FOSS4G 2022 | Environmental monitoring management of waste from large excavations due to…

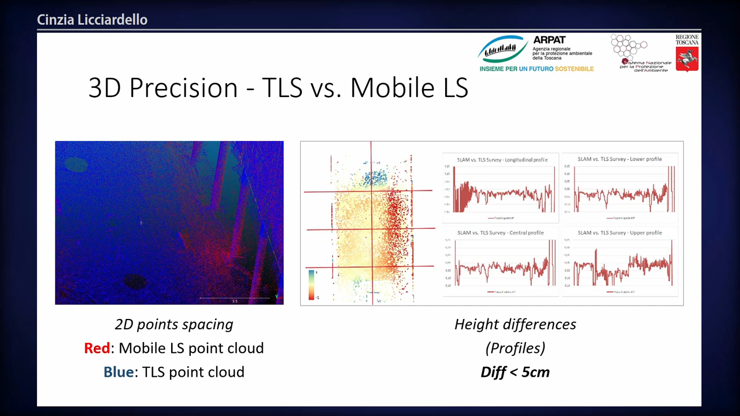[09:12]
With this alignment tool provided by the commercial software, eight differences are under 5 centimeters. In site two, we have a huge area
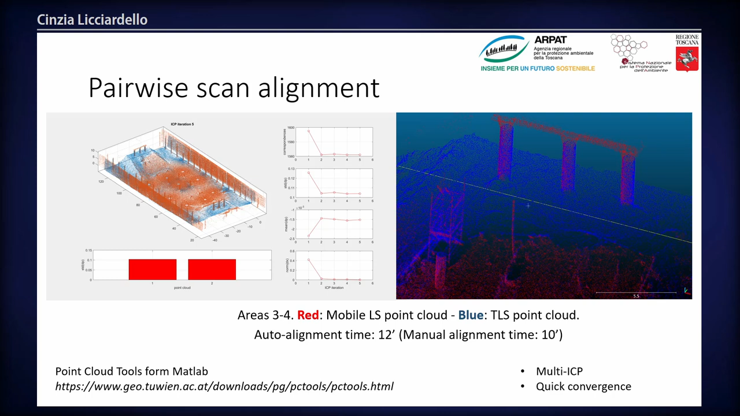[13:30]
perfectly to scans here, to scans on the central sector of the railway station. And it showed a quick convergence.